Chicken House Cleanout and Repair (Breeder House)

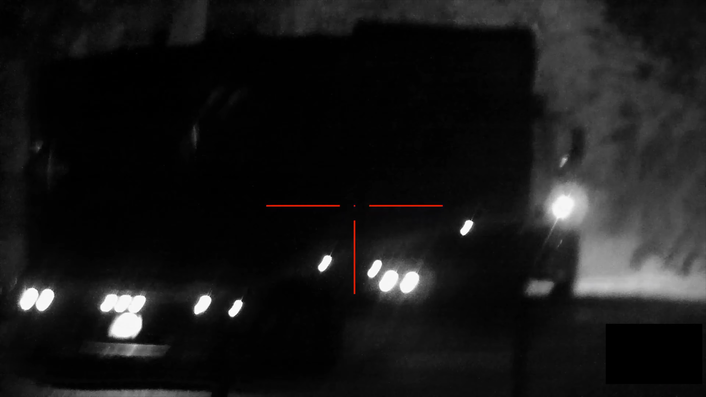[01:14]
of chicken farm a breeder chicken farm the hens are taken in the middle of the night but all
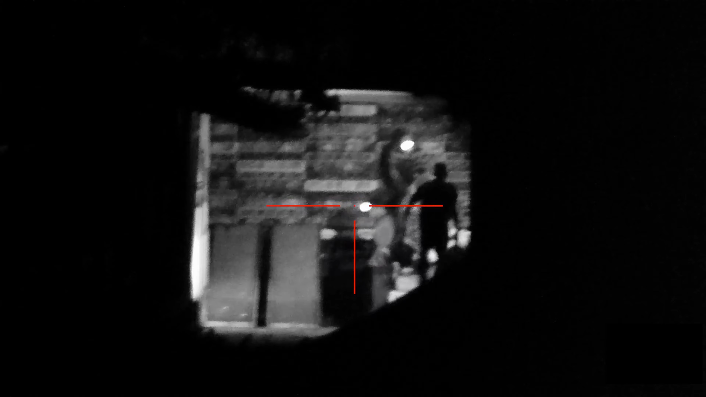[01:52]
on to the semi truck that is parked in front once they load up that semi truck
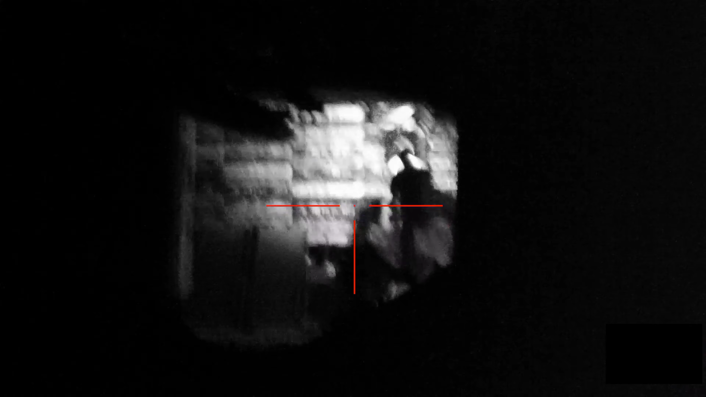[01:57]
another one will take its place and they will continue this process of turning on the lights
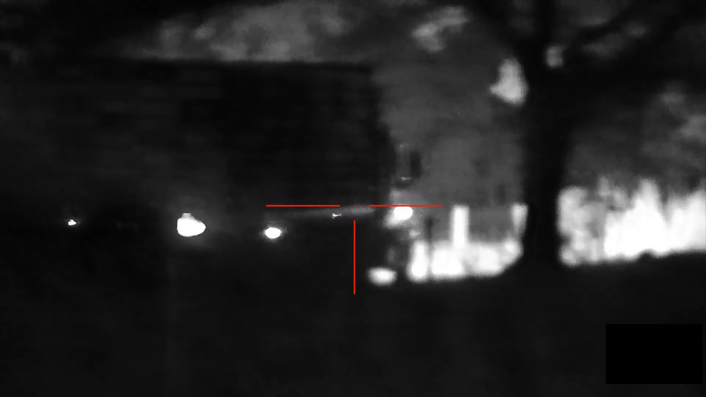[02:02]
pushing all the chickens to the front turning off the lights and then loading on the truck and they will repeat this process all throughout the night until they've loaded up all 10,000
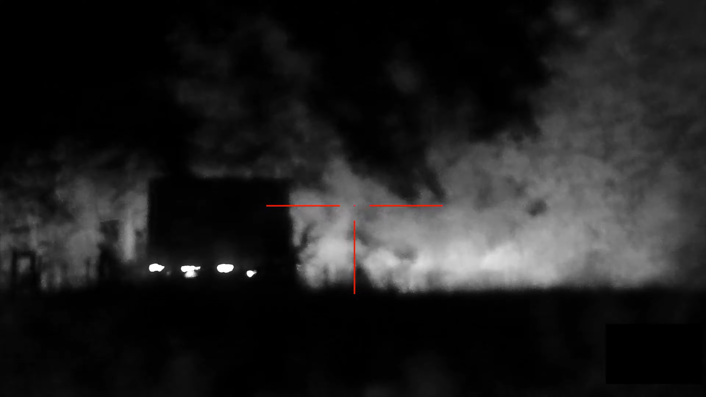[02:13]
chickens so generally by the end of the night it's gonna take them four to six hours